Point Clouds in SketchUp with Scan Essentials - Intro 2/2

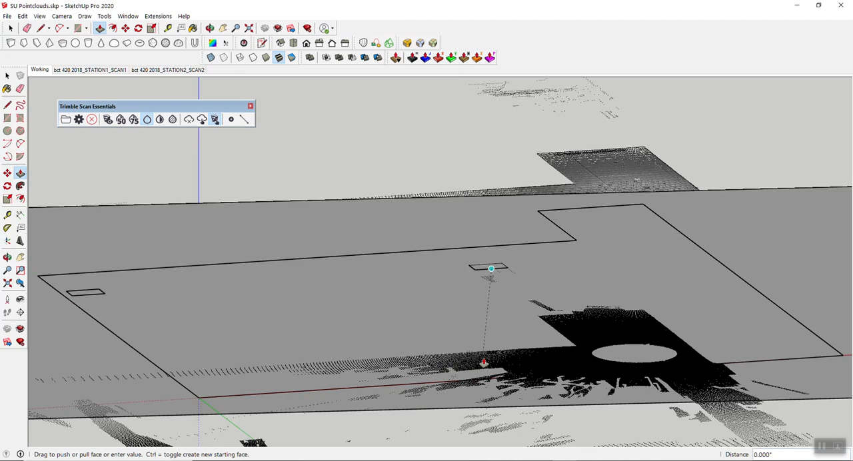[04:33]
oh that's why I have to snap onto the point cloud obviously and
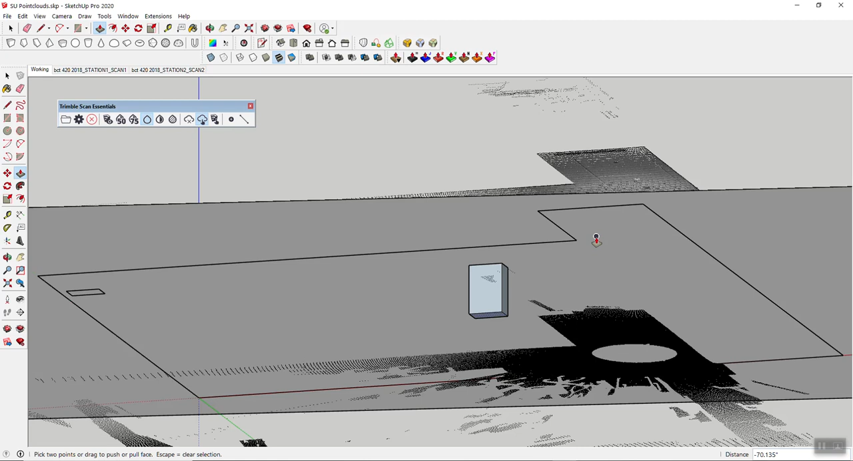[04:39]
push-pull it down okay something did not work right here let's try this differently there we go goes to the ground
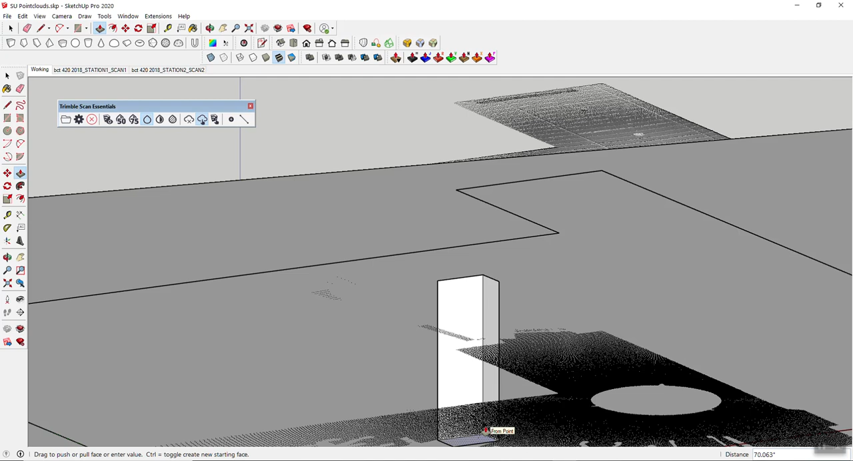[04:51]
and then of course to the ceiling right
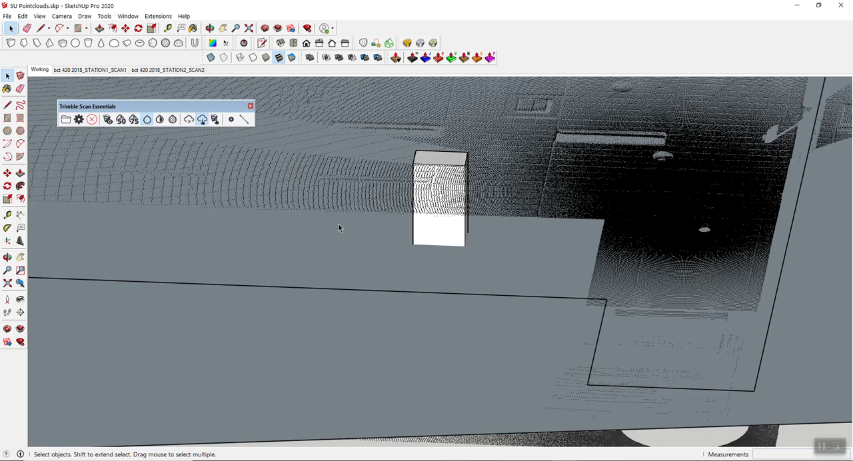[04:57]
there and then of course you can do that with all the other elements as well whether it's the building volume or or anything else okay
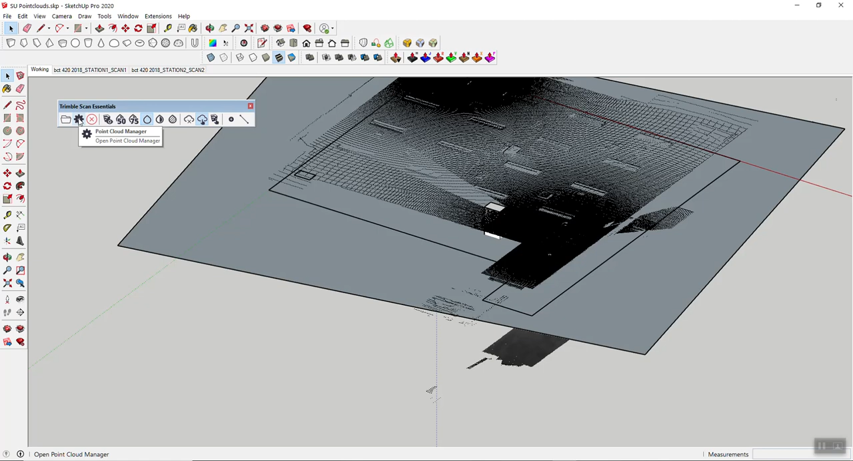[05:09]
so having that I'm just going to turn my point cloud off for a minute and I'm gonna hide this one